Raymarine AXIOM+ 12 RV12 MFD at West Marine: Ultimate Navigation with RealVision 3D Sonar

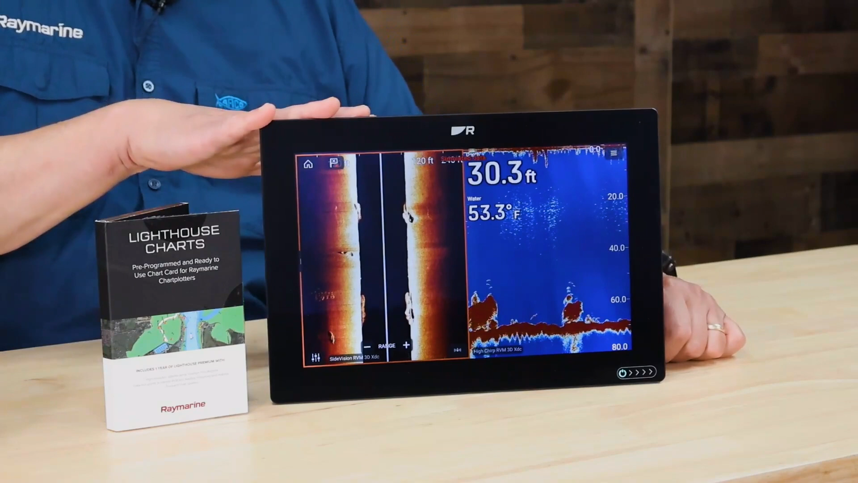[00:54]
On screen: depth 30.3 ft, water 53.3°F
The Axiom Plus 12 RV is ready to fish. It has Raymarine's Real Vision 3D sonar system built in.
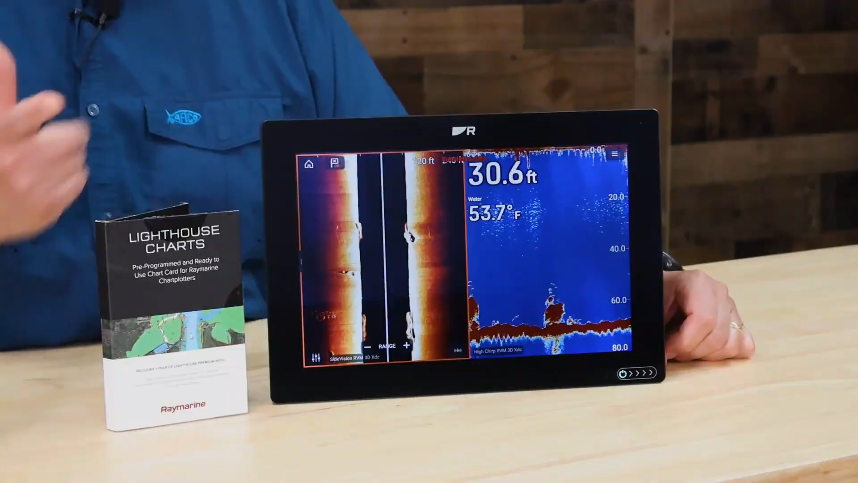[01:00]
On screen: depth 30.6 ft, water 53.7°F
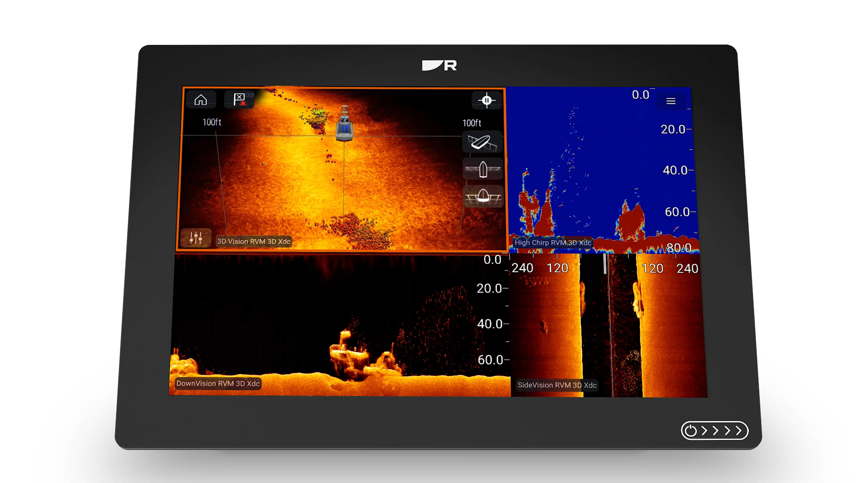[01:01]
Now, Real Vision 3D is like four fish finders in one. You get conventional chirp for targeting fish.
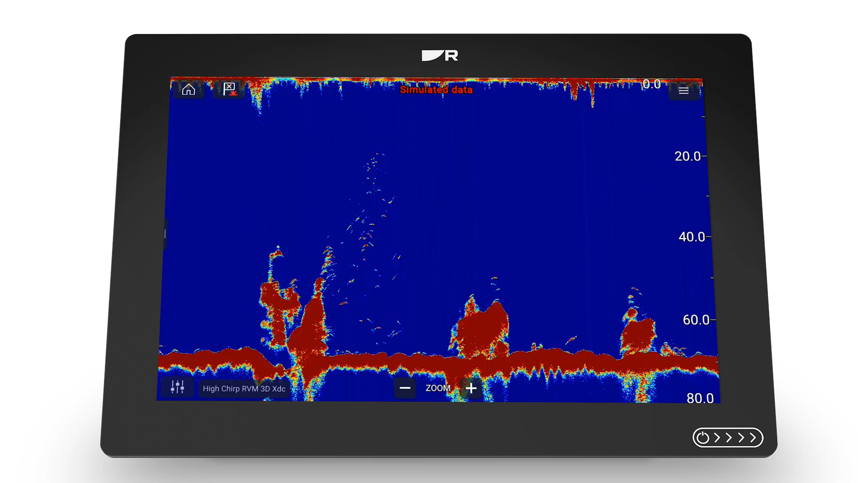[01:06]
You get two high-resolution channels called down vision and side vision for looking at structure.
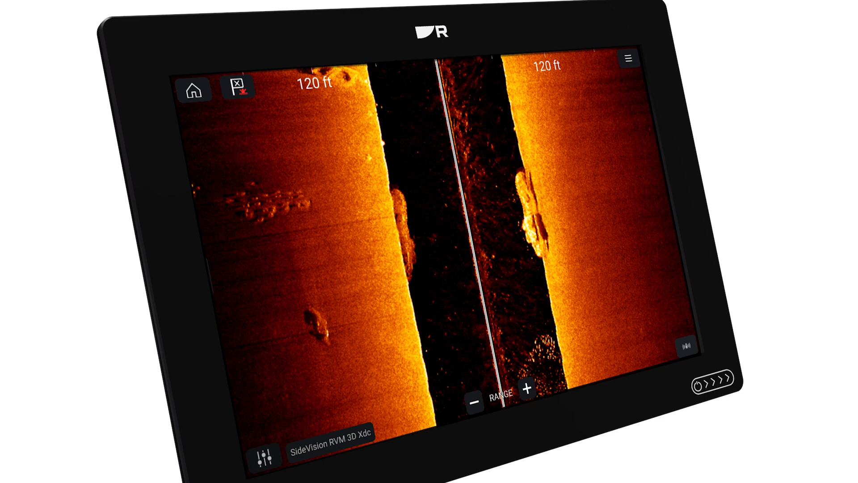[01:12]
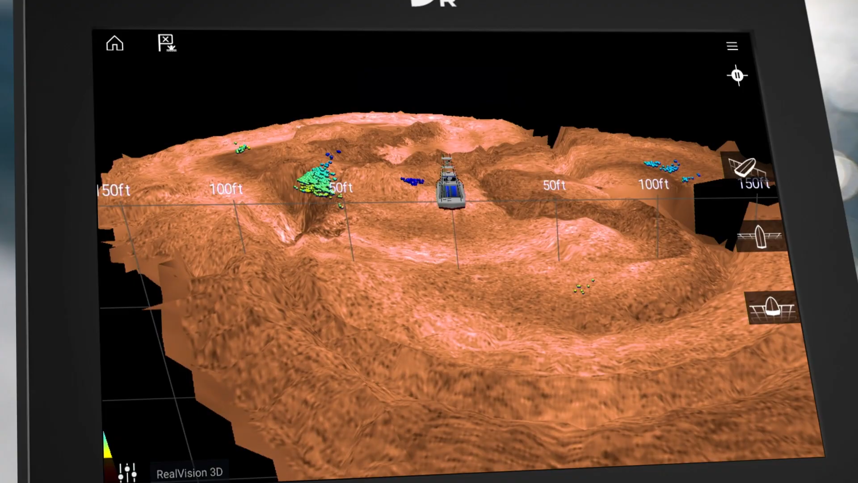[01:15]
You also get a 3D mode that puts fish and the ocean bottom in perspective.
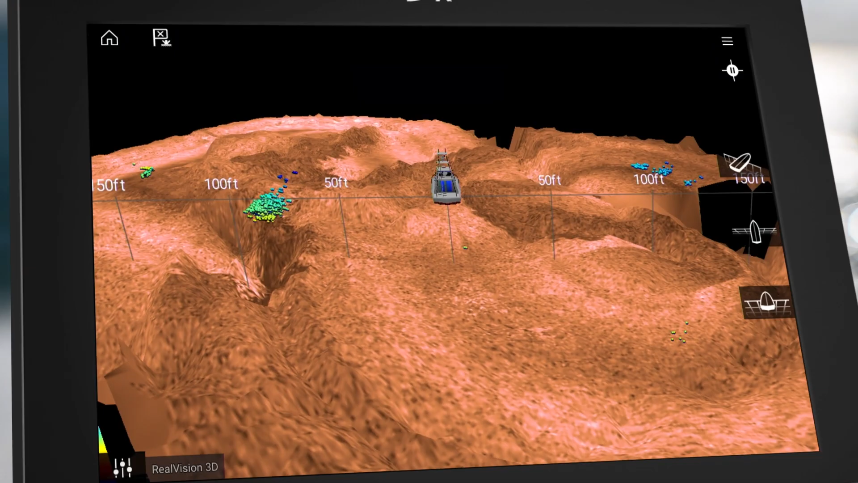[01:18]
Now, the included RV100 Real Vision 3D transducer is perfect for outboard or stern-drive powerboats.
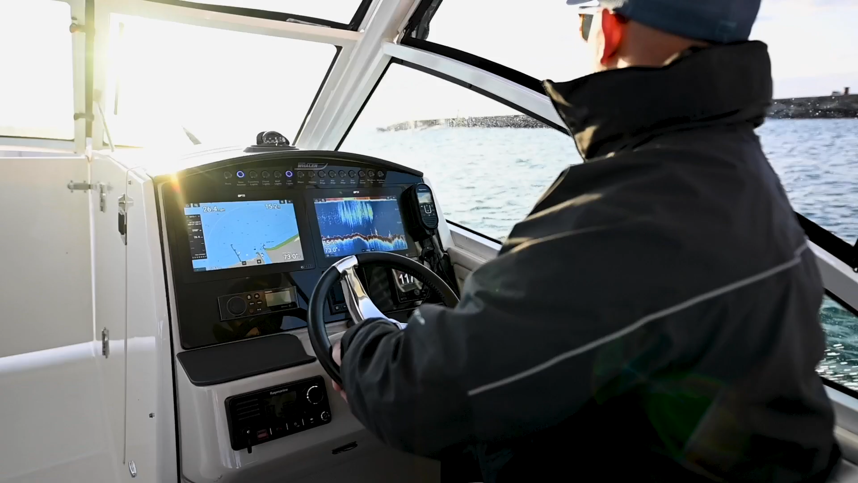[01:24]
It's transom-mounted, and it's a multi-beam transducer.
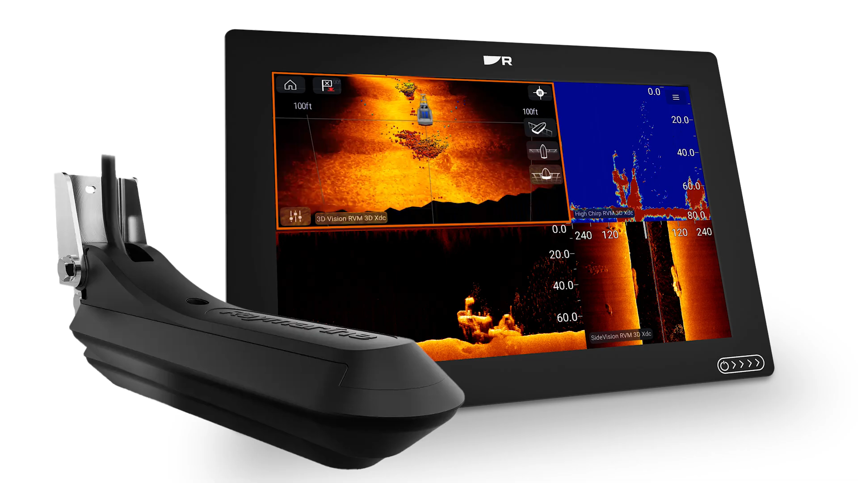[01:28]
It supports all of the Real Vision 3D channels in this one transducer system.
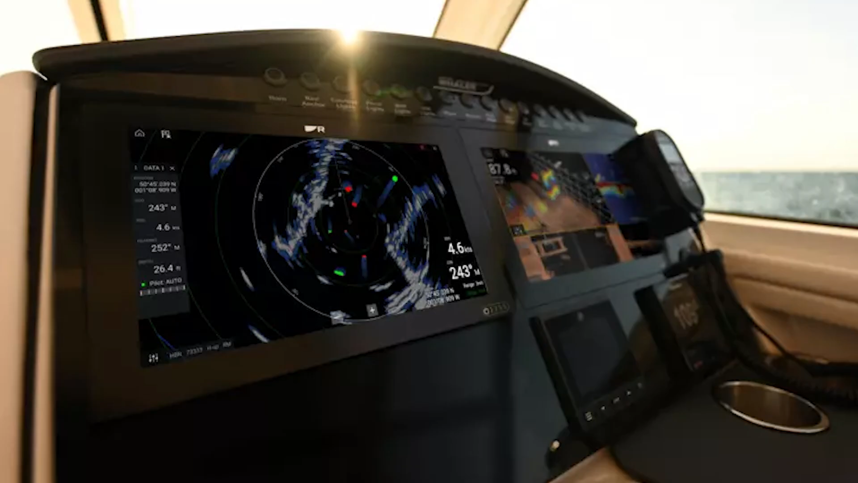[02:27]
Now, Axiom's RayNet network port lets you connect to other devices like additional Axiom displays,